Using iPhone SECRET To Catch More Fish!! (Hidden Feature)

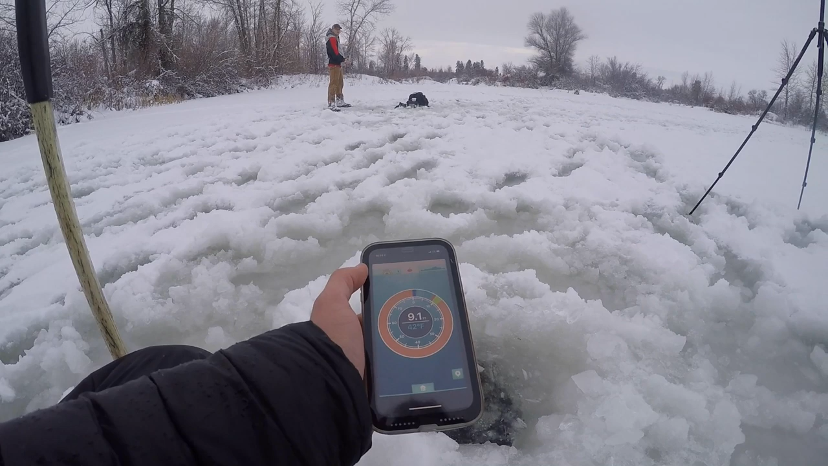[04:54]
So, it's just like a normal, traditional flasher.
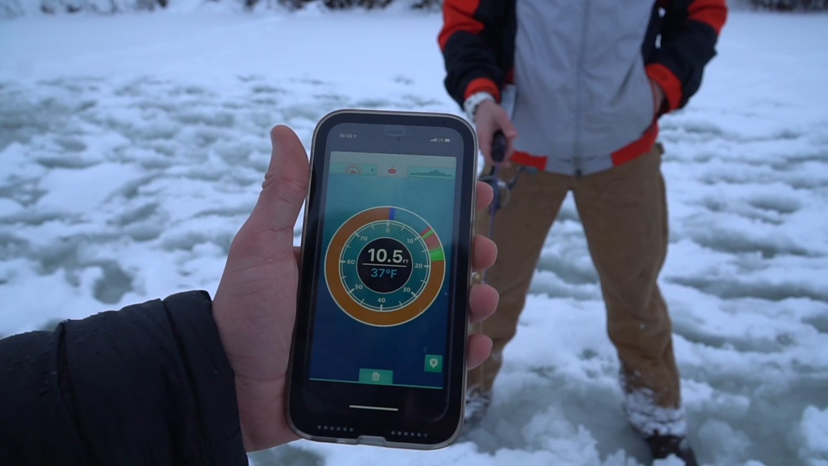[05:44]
On screen: depth 10.5 ft, water 37°F
Okay, then maybe it was a fish. Should I come up to mid? Yeah, come up to mid.